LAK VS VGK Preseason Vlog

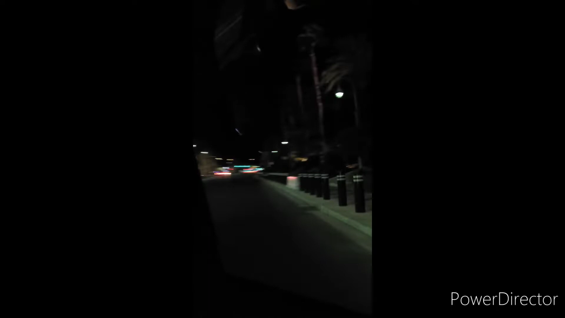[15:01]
The best part about the Vegas Strip is how illuminated it can be at night, especially if you're a tourist.